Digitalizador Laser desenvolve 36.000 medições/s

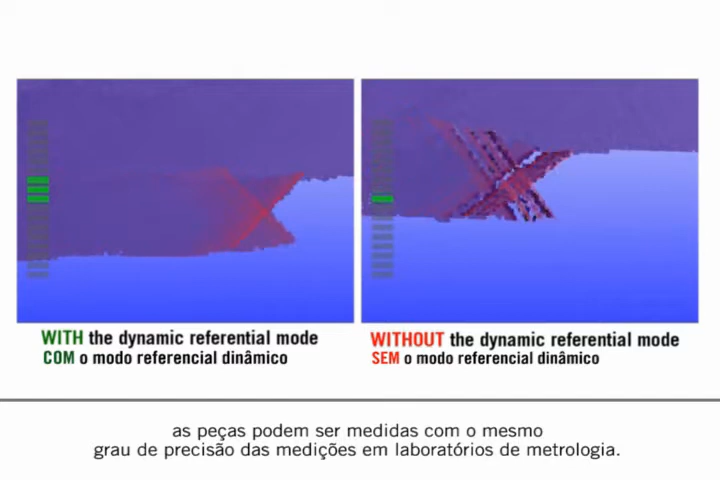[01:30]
parts may be measured with the same degree of accuracy as if measurements took place in the metrology lab.
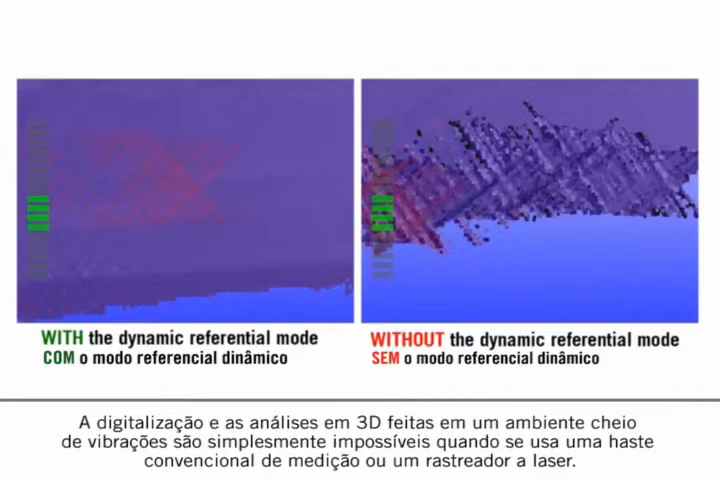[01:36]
3D scanning and probing in a vibration-filled environment is simply impossible with the conventional measurement arm or a laser tracker.